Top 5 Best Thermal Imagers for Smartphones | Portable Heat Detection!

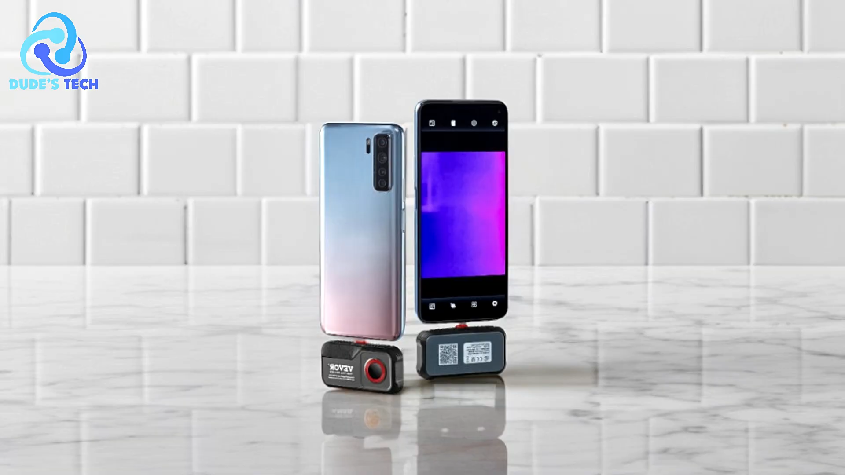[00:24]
Kicking off our list at number 5 is the Vavor 8203U Thermal Imager for Smartphone.
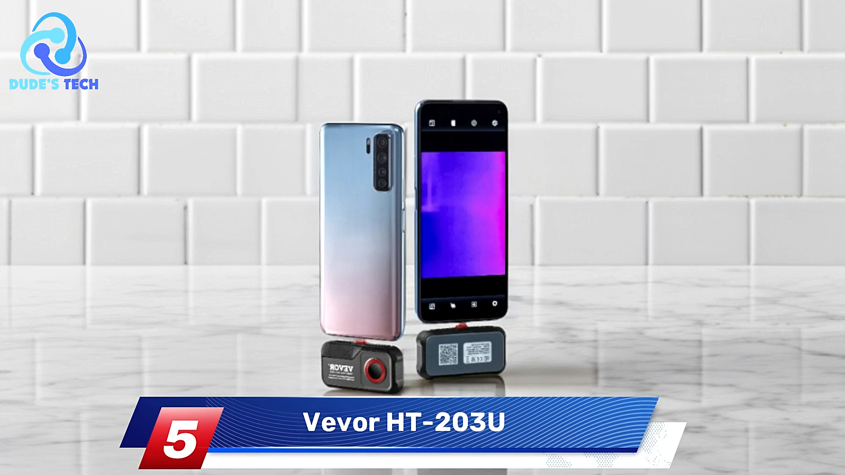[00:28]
The Vavor 8203U Thermal Imager is a compact,
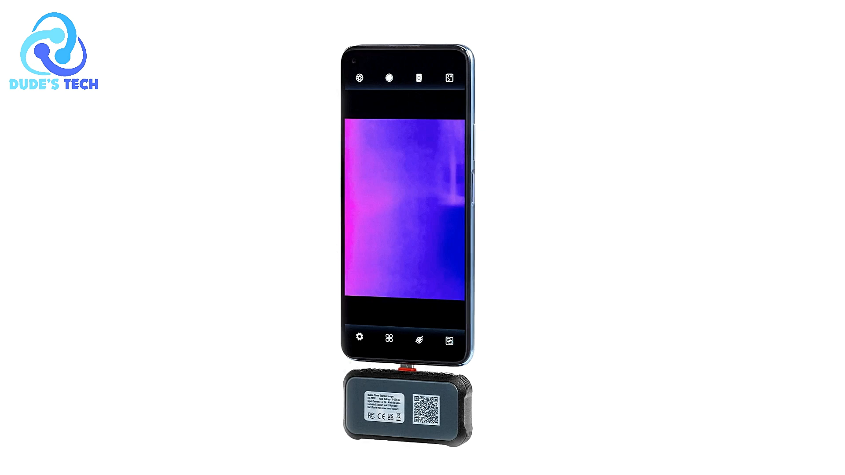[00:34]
portable, and highly functional tool designed to turn your Android
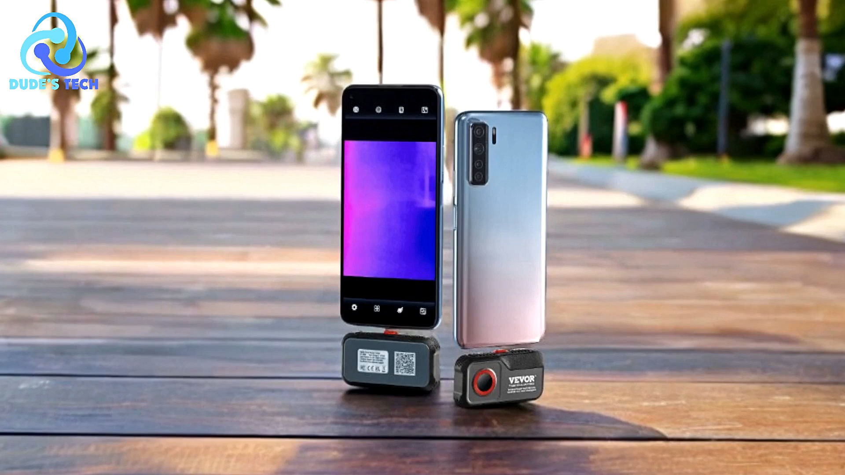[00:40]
smartphone or tablet into a powerful thermal camera.
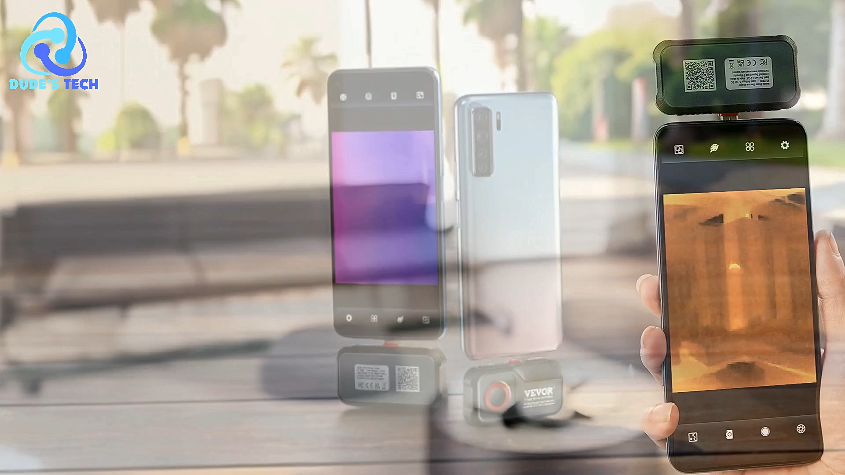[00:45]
Whether you're a professional or hobbyist, this thermal imager offers a range of features ideal for capturing temperature variations and visualizing thermal patterns.
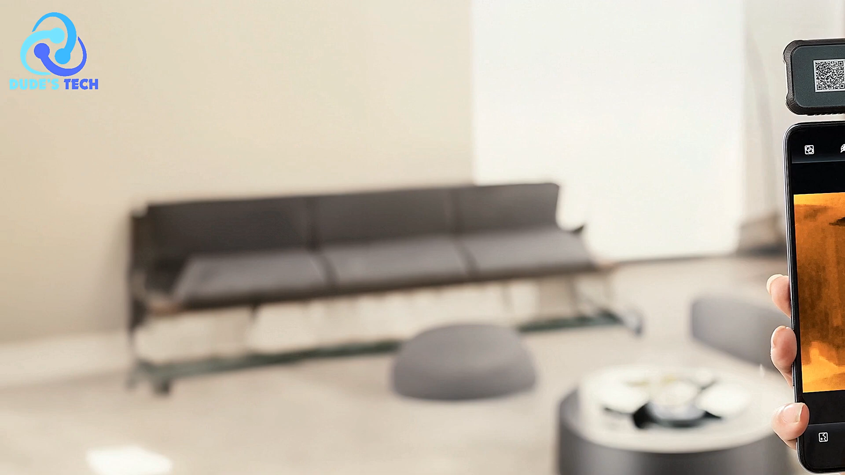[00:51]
Here's a breakdown of its key features, pros, and cons.
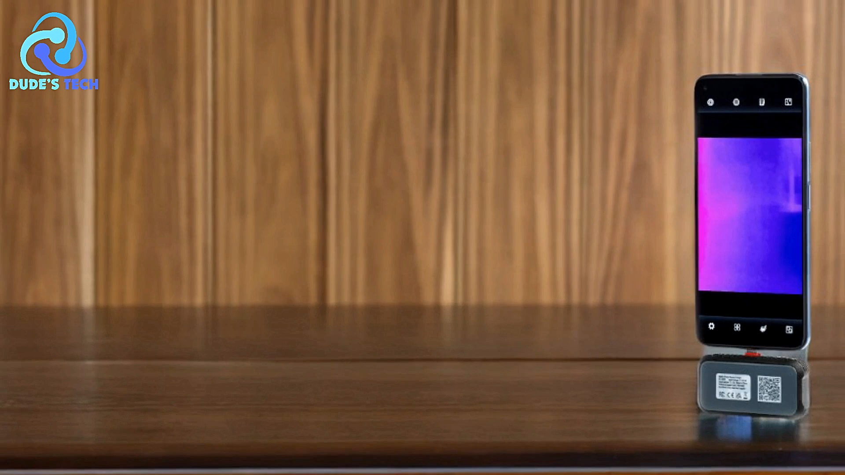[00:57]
Pros High Resolution and Sensitivity The
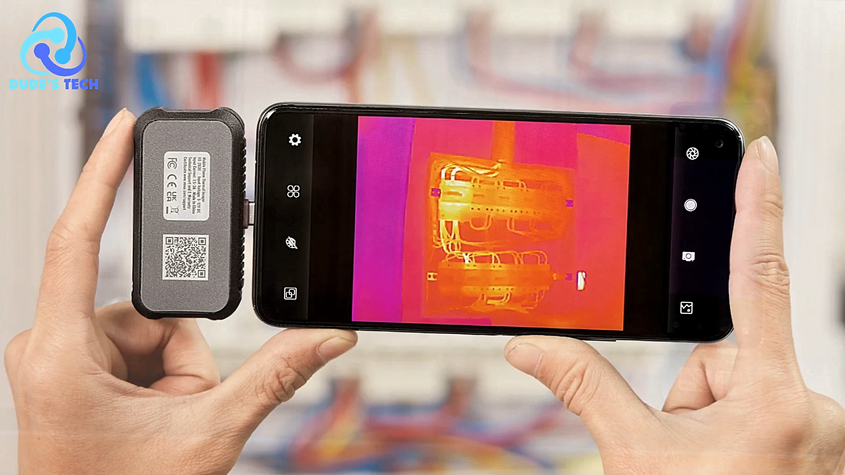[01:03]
256x192 resolution combined with 0.1 degC sensitivity allows for detailed thermal imaging, making it suitable for a wide range of applications, from home inspections to professional diagnostics.
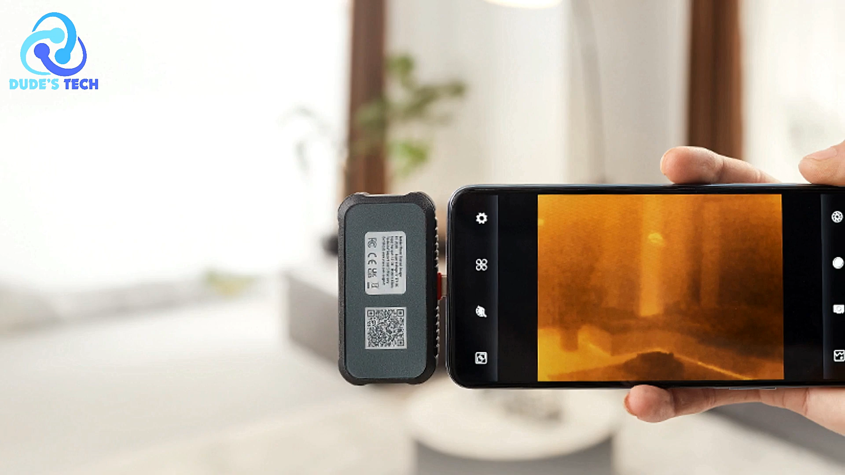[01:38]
even when tracking fast-moving objects or rapid temperature changes.
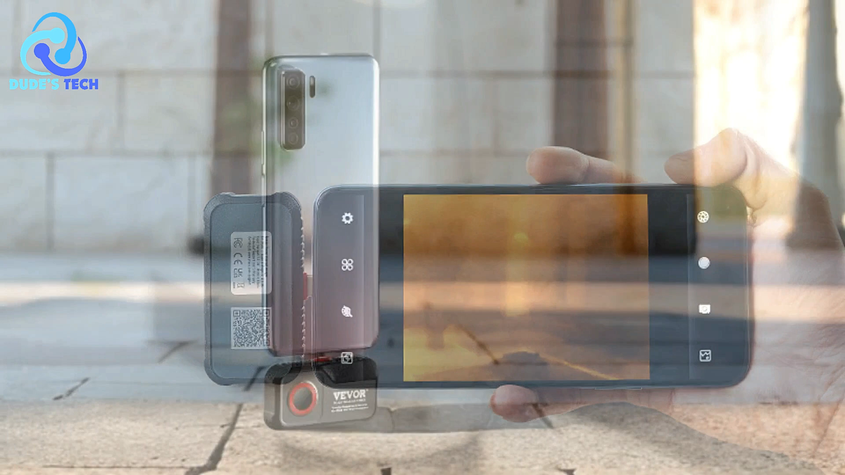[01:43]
It's ideal for tasks that require real-time data, like electrical inspections or troubleshooting.
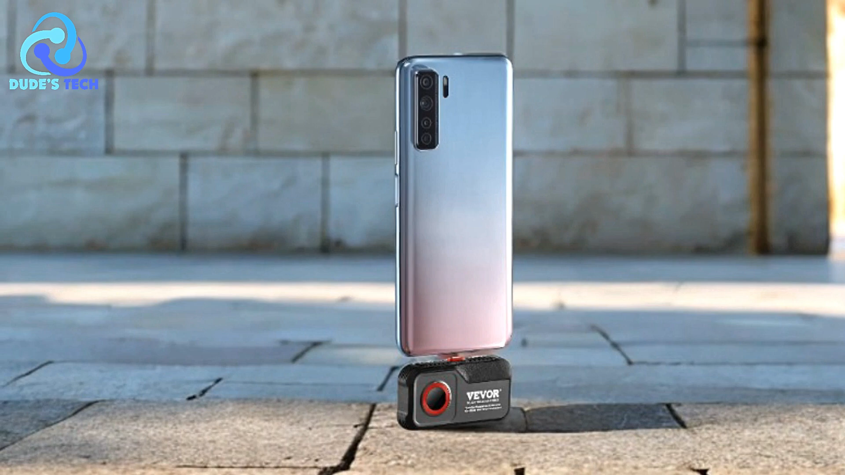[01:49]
Dual Imaging The ability to combine thermal and visible light images gives users a more comprehensive view of the situation.
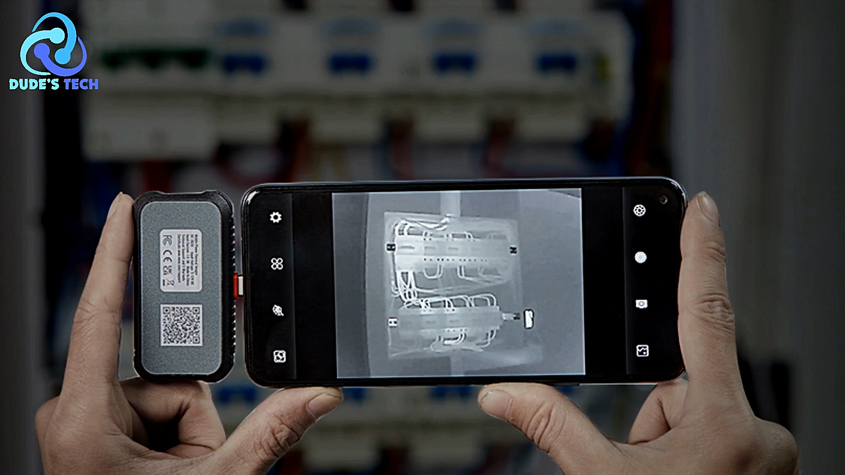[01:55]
This dual imaging capability is especially useful in identifying heat sources and providing better context for thermal data.
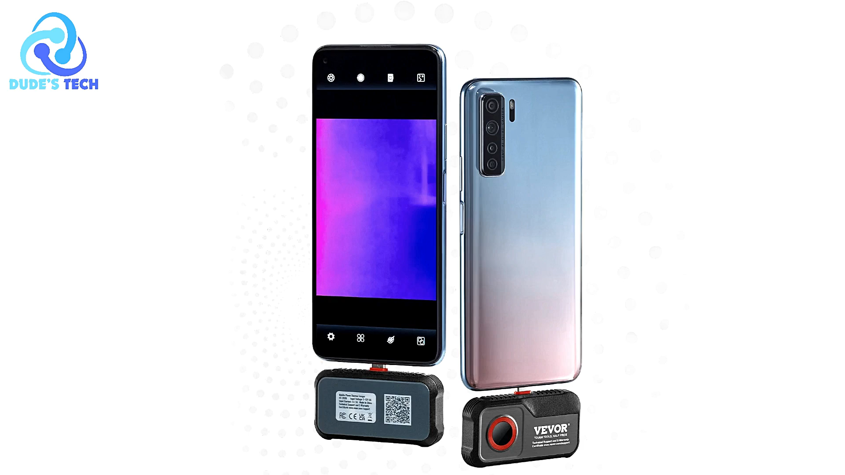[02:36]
some professional users may find it less sharp compared to higher-end thermal cameras with resolutions in the 320x240 or 640x480 range. This could be a downside for highly detailed tasks such as precise electrical diagnostics.